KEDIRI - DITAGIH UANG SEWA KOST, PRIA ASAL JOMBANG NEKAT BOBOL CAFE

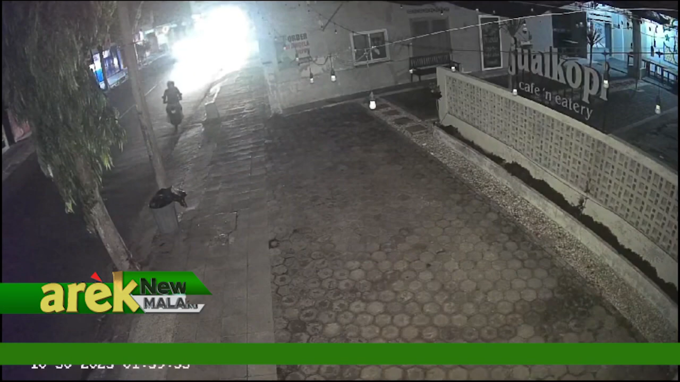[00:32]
Terlihat dari kamera CCTV pelaku pembobolan cafe yang berada di Kelurahan Pare, Kabupaten Kediri.
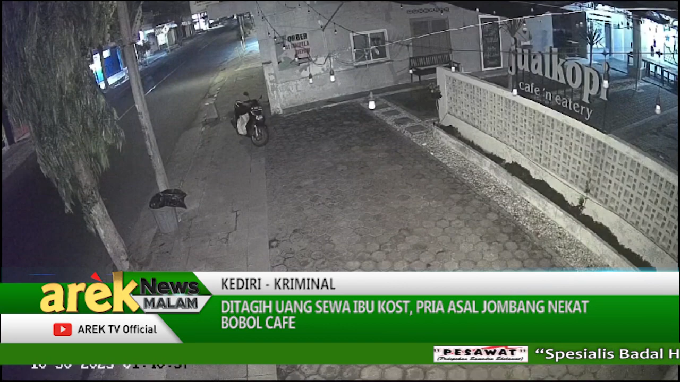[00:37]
Pelaku langsung masuk ke cafe dengan cara membobol pintu menggunakan linggis.